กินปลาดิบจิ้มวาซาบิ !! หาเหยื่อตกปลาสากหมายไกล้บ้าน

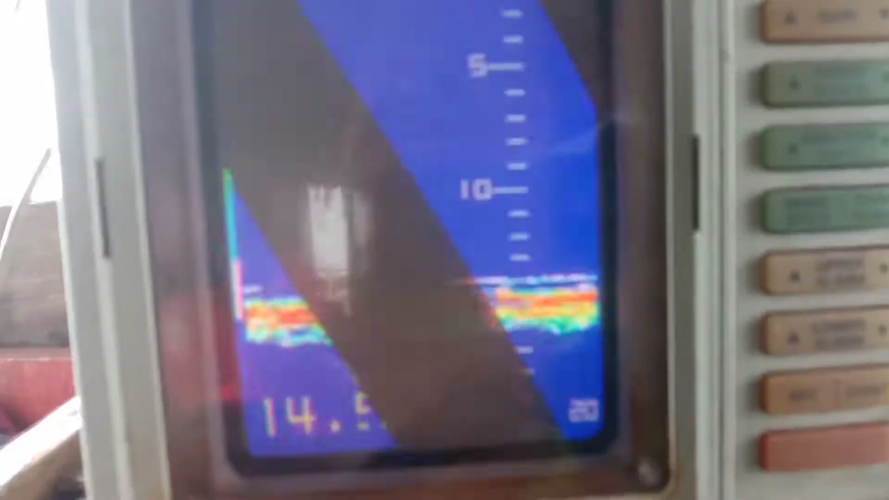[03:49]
ตัวนี้มาถึงมานกันแล้วนะครับ เชื้อเต็มเลยครับ
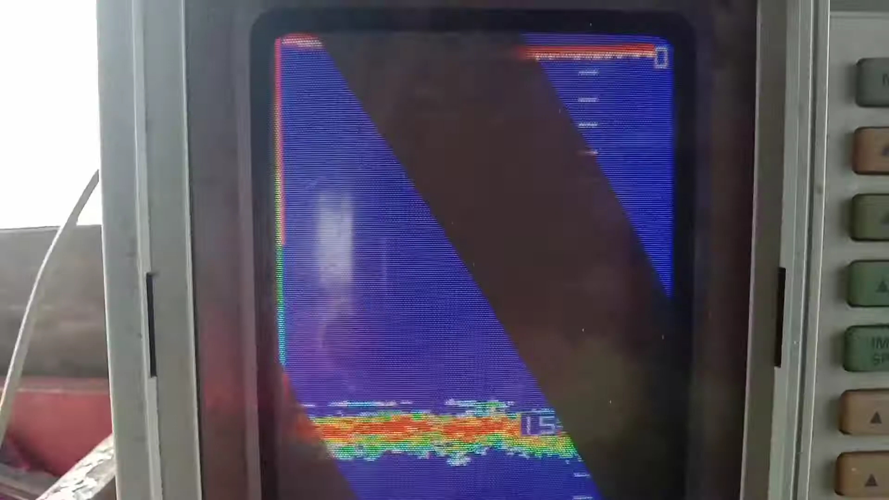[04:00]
เข้าหมายแล้วนะครับ ดูเชื้อครับ ดูเชื้อ